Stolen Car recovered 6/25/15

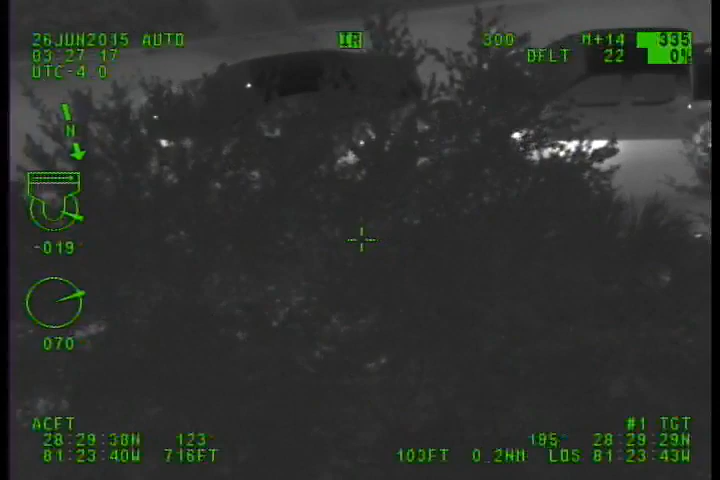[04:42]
County Auto 10, we got 2 secured, working on a third. 10-4, 2-6, you're working on the third at 3-3-4 North.
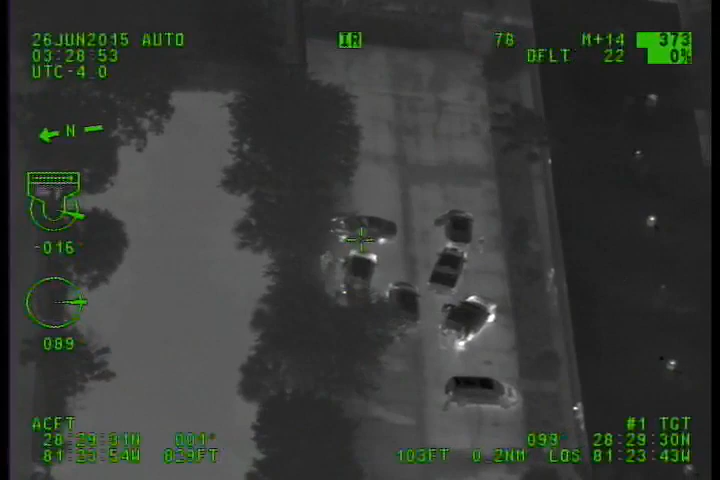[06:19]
10-4, County 310-15, both cars secure. Resuming normal traffic at 328 hours. And Auto 10, do you still on the